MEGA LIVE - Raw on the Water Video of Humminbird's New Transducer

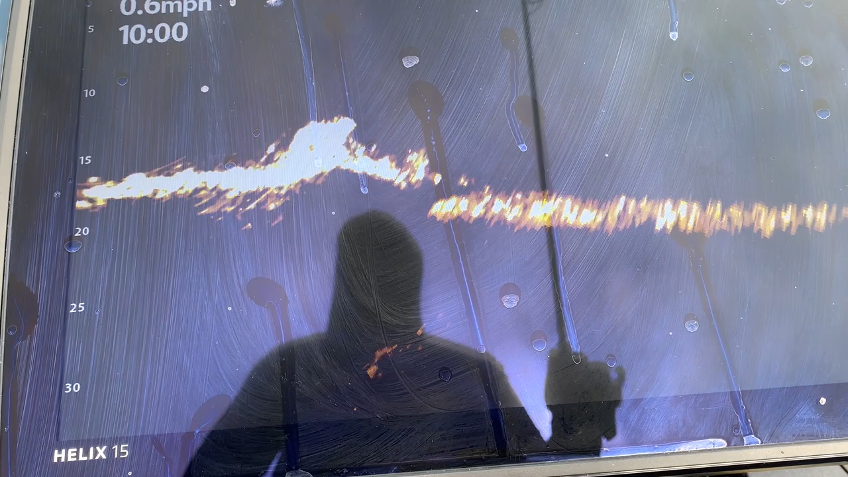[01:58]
On screen: speed 0.6 mph
you can see there was a big boulder there on that drop-off and there it is right there.
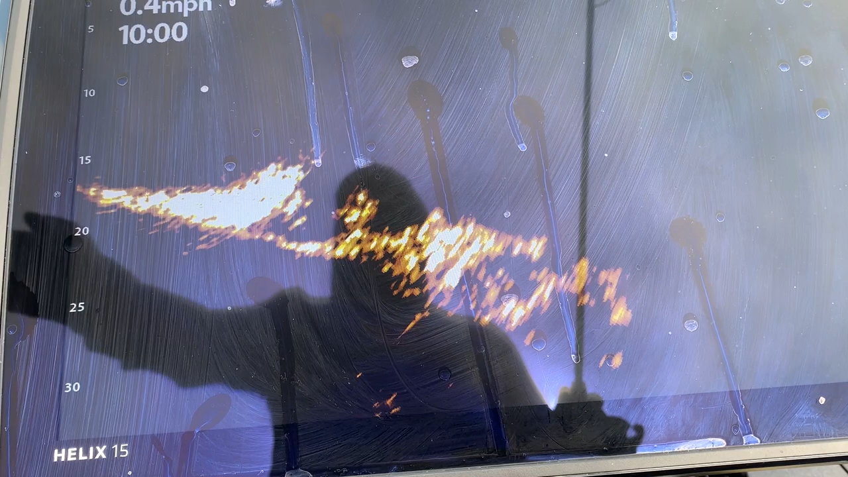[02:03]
On screen: speed 0.4 mph
You can see that boulder just right on the top of that
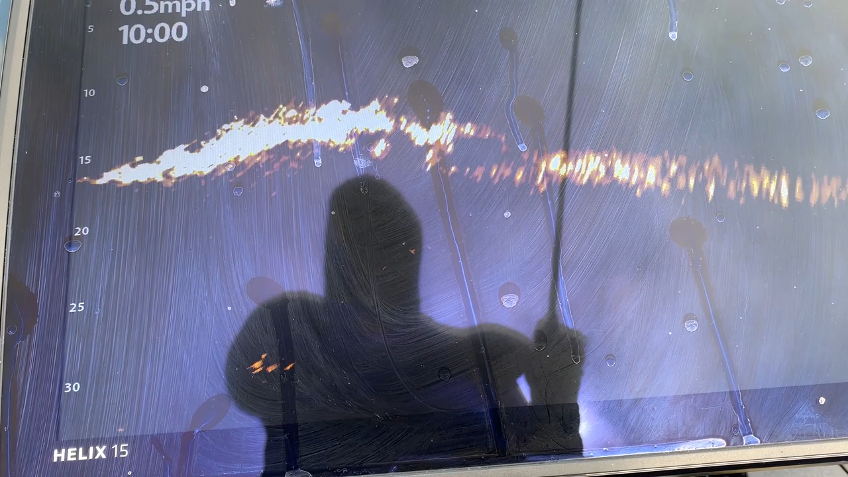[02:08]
drop-off and it looks like about 15 feet of water and there's a fish right between those two boulders there.
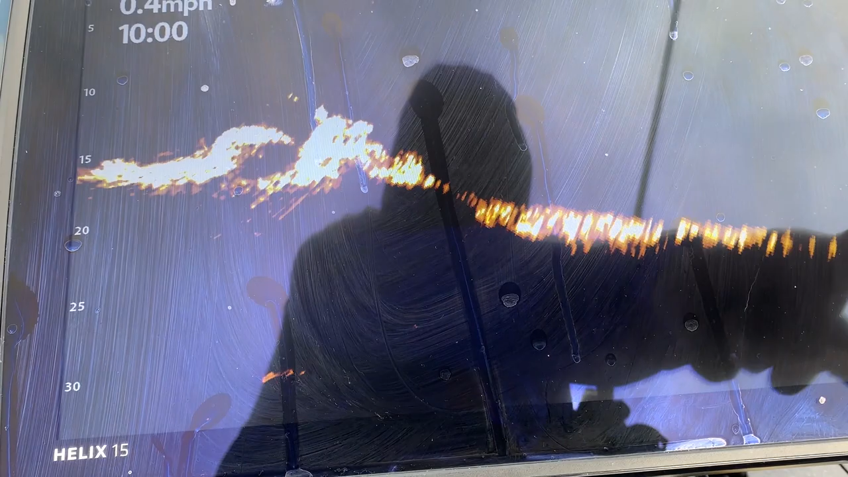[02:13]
On screen: speed 0.4 mph
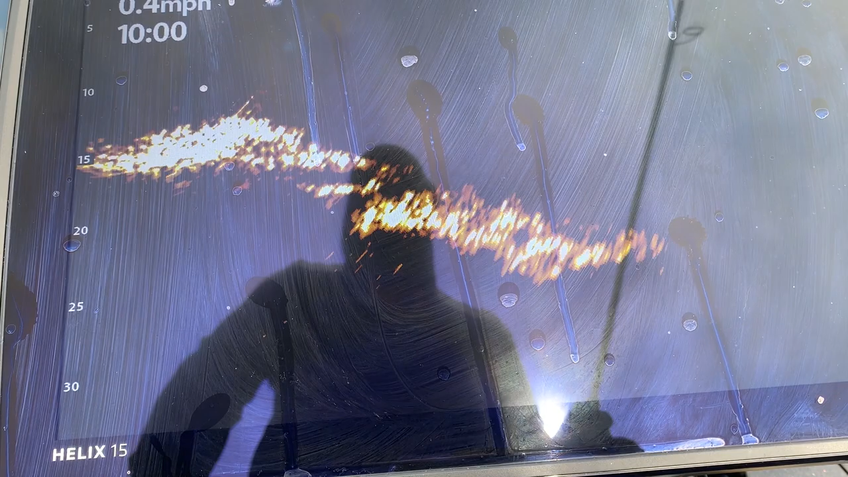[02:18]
On screen: speed 0.4 mph
And the Megalive does a really good job of showing you down that whole drop-off. You know, the boat there is in about 12 feet of water or so.
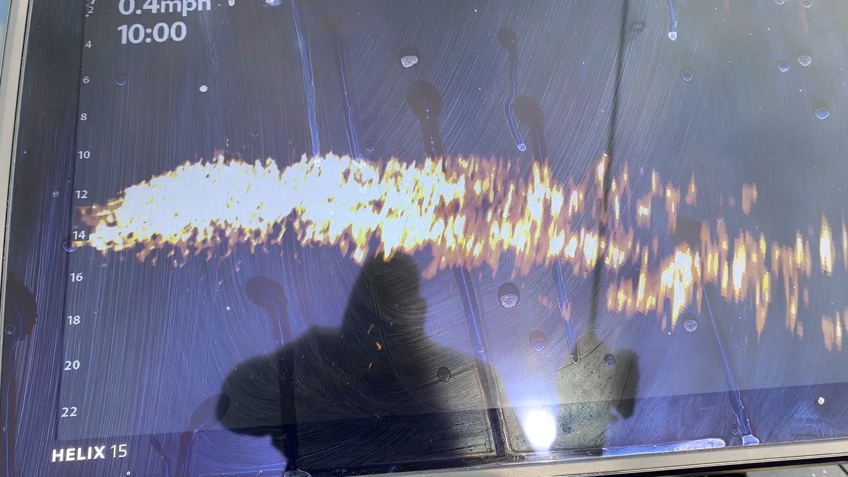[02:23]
On screen: speed 0.4 mph
And then looking down that drop-off into about 22 feet.
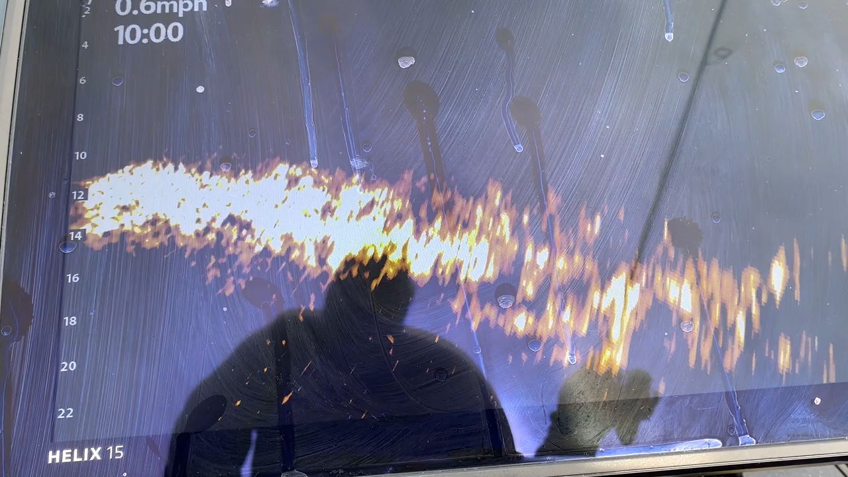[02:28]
On screen: speed 0.6 mph
And again, you can see another fish there just went out when the range shifted, but it was around the 20 foot mark, I believe.
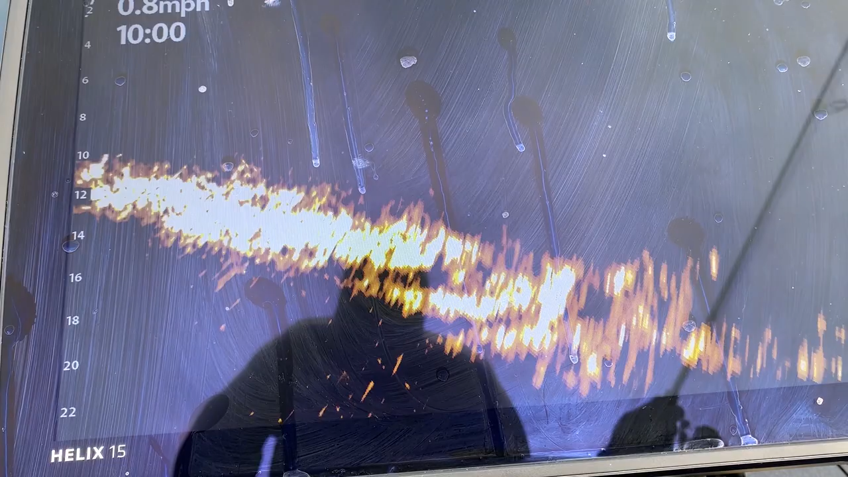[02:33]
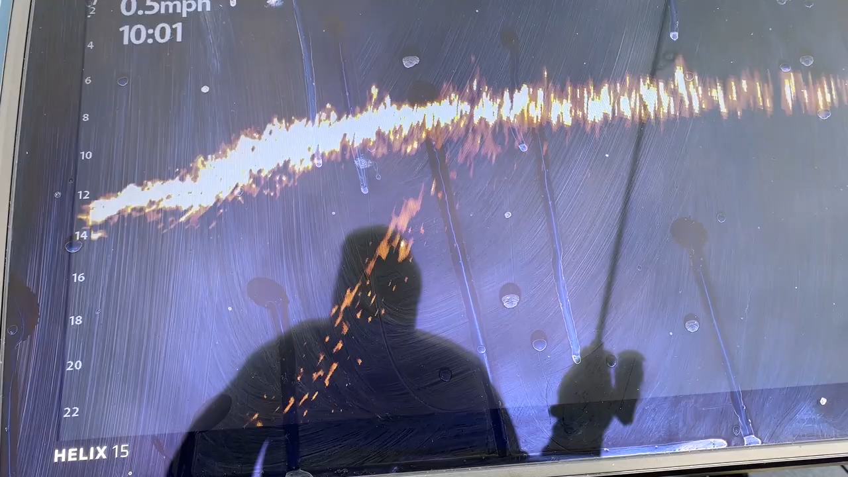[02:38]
On screen: speed 0.5 mph
Okay, now the automatic range just shifted to a little bit deeper.
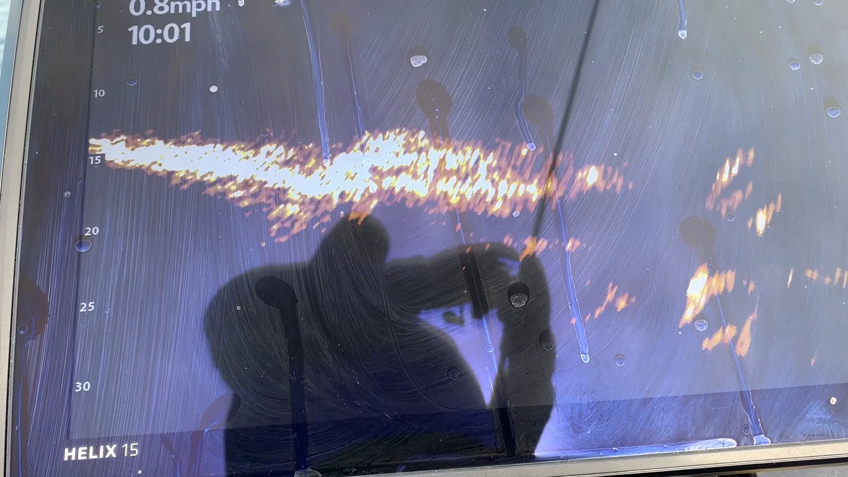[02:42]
And just at the edge of the screen there, you can kind of see two bottoms.
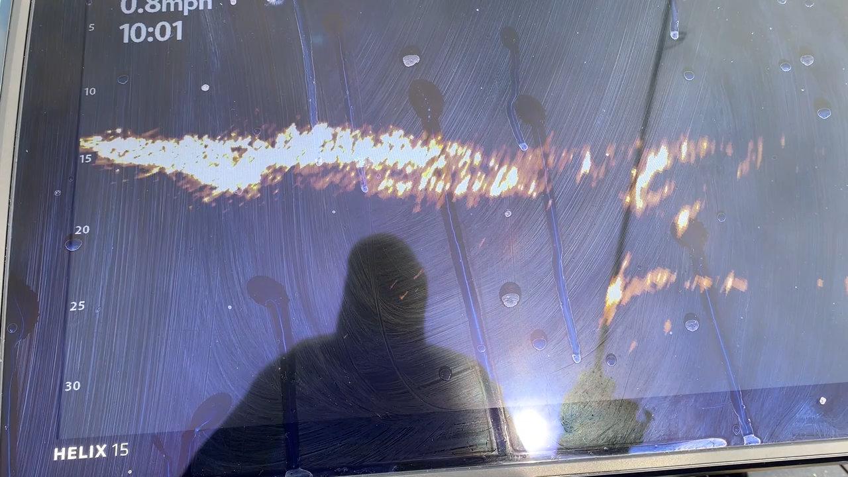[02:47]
And the reason we're seeing that is this is a rock outcropping.
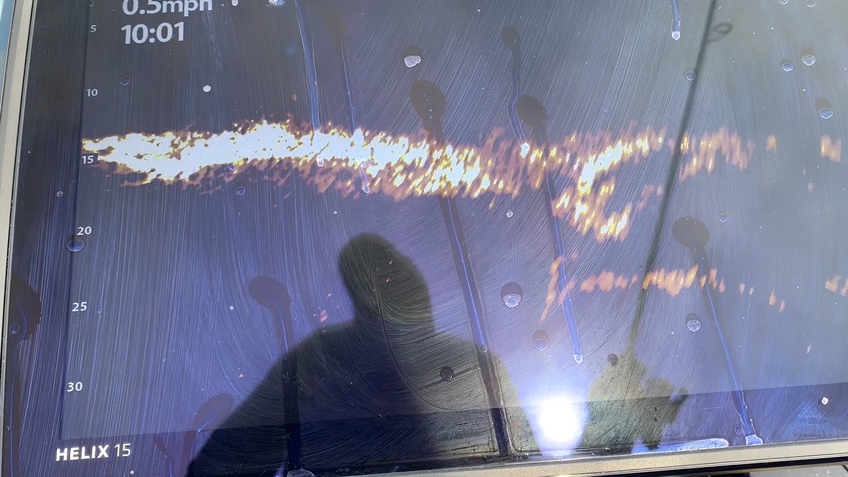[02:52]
So some of the rocks actually stick out a little bit further than what's below on this drop-off. So you'll actually get some dead spots in it.
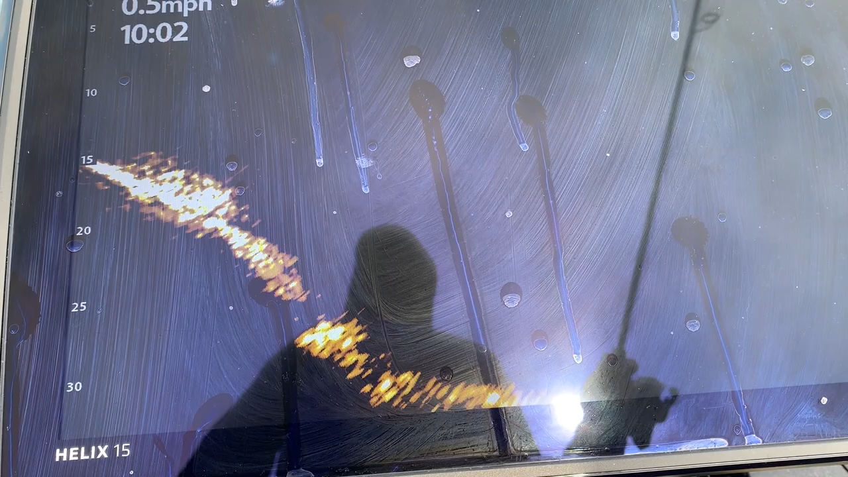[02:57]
And that's going to be true for any type of sonar really.
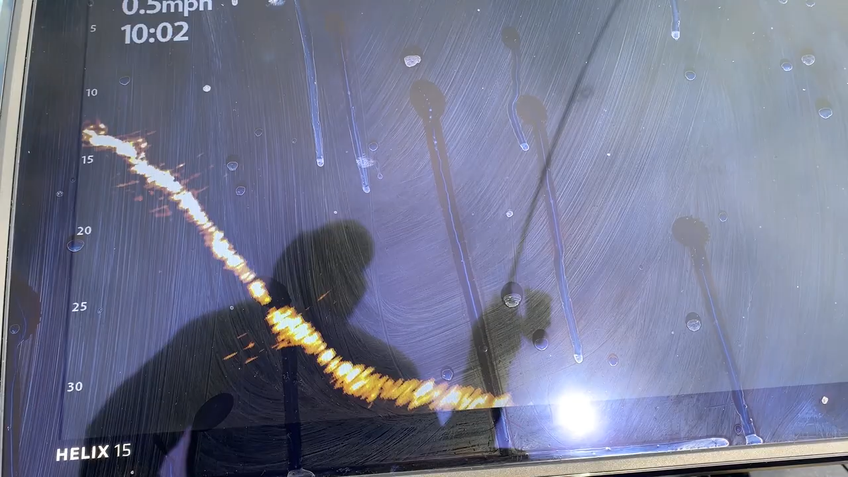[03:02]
On screen: speed 0.5 mph
And one thing I've really noticed about the Megalive is the lack of beam stitching.
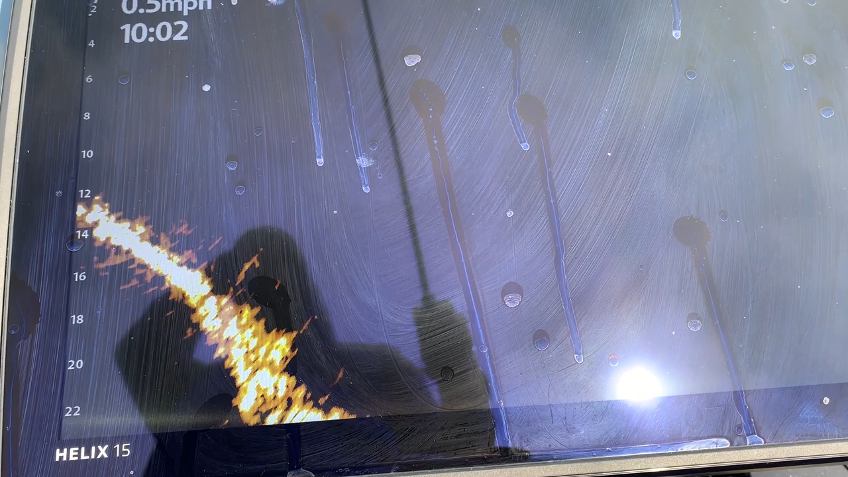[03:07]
On screen: speed 0.5 mph
The image is just really seamless.
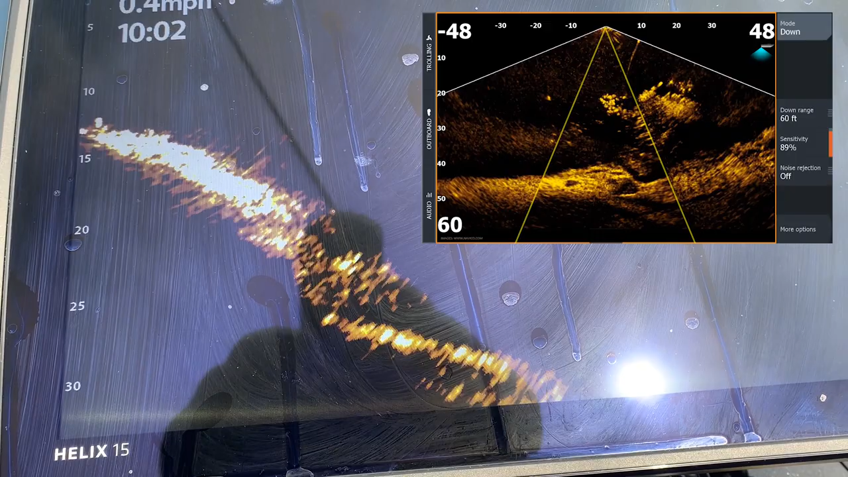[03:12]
It looks really good all as one image and you don't see a higher sensitivity setting in one portion of the beam than the next.
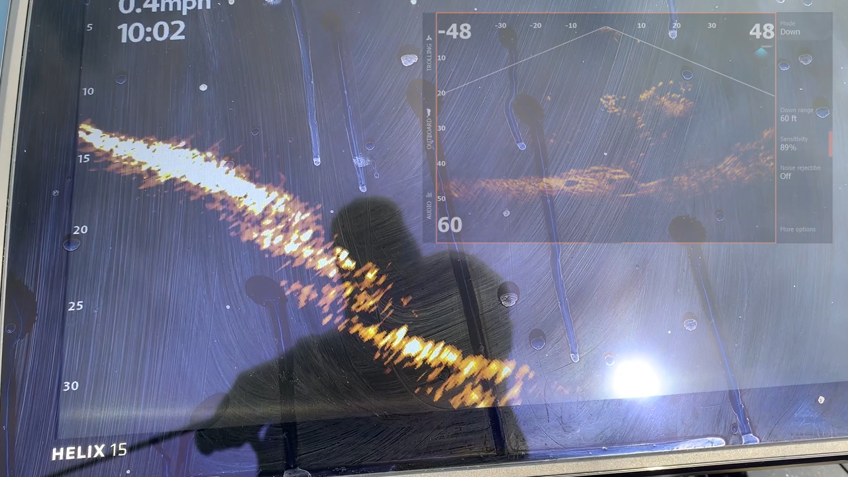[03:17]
So that's a really nice thing that they've done with the Megalive. The automatic mode is not too bad in this in shifting ranges.
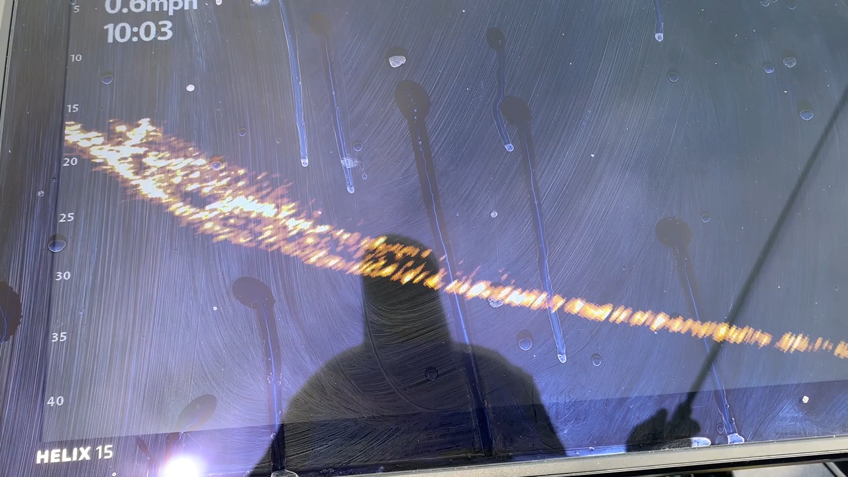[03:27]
I always recommend using the units in manual mode, especially for depth range,